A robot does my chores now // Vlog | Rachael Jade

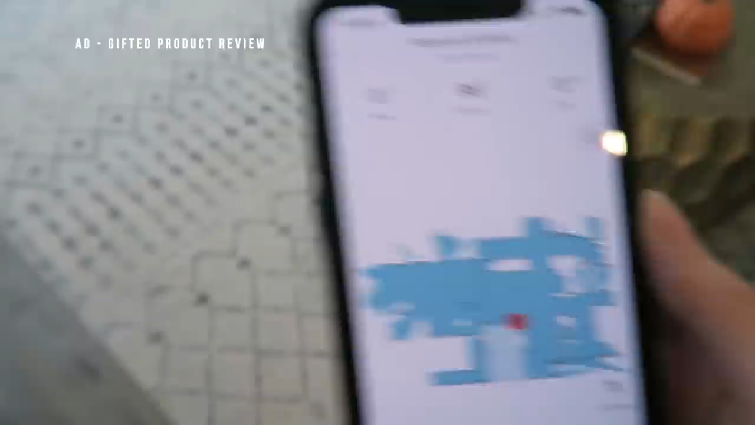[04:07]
It has built-in LiDAR, which means that it can map out the room and precisely navigate around the space. I have a lot of furniture, quite leggy furniture at that,